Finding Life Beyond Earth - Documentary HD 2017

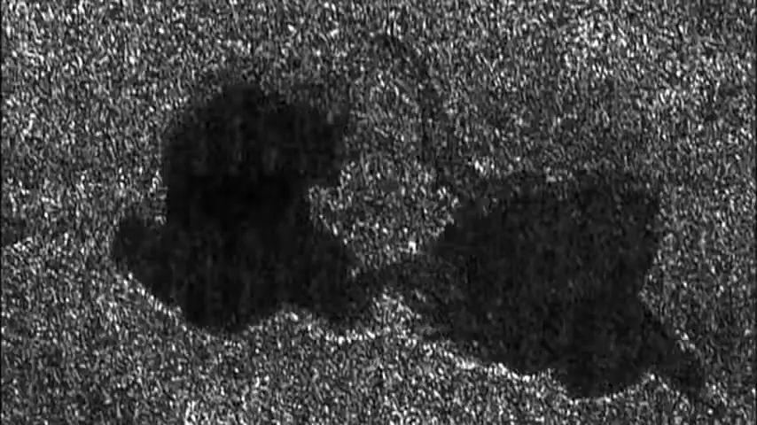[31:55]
Further flybys reveal it's just one
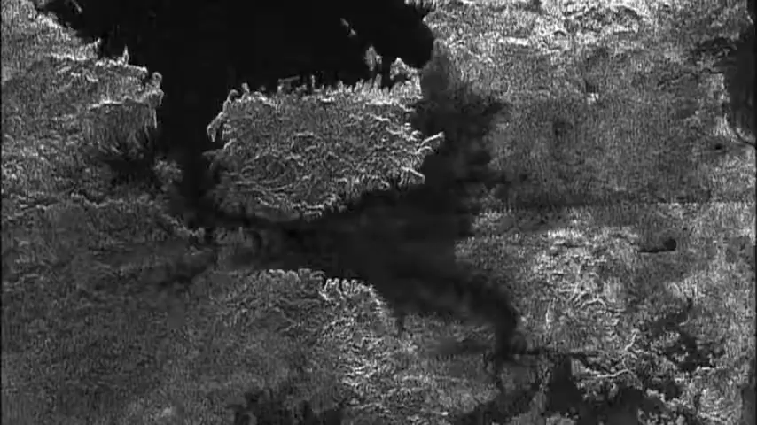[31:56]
of hundreds
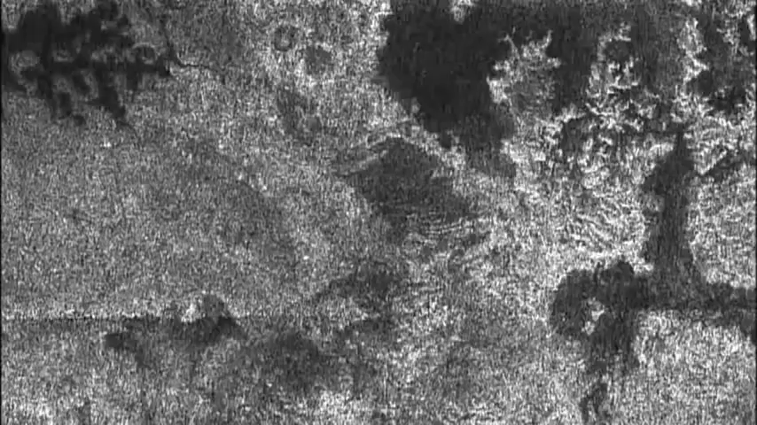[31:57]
scattered across both the North and South Poles.
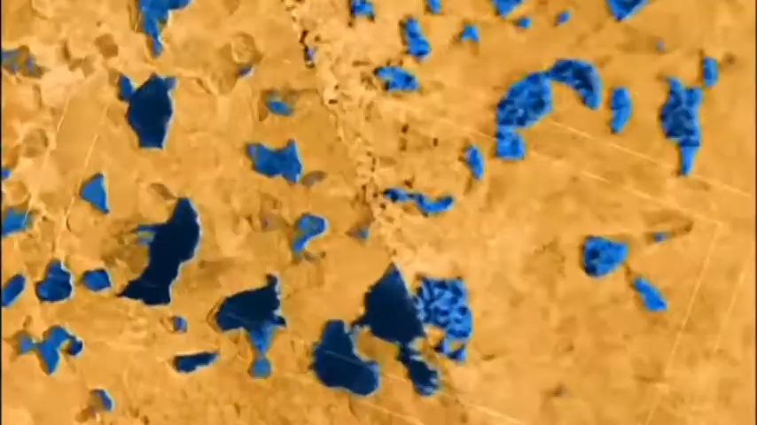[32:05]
It was exciting and mysterious to see all these different lakes and to try to understand what's going on.
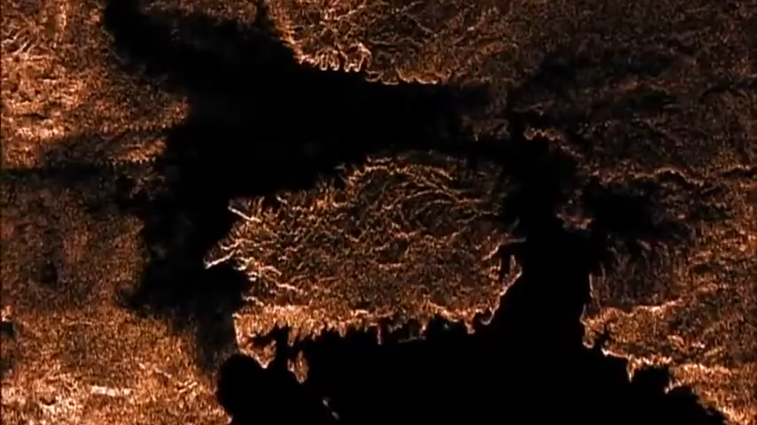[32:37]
Analysis of infrared light reflected off the lakes reveals that they are filled with super-chilled liquid methane and ethane.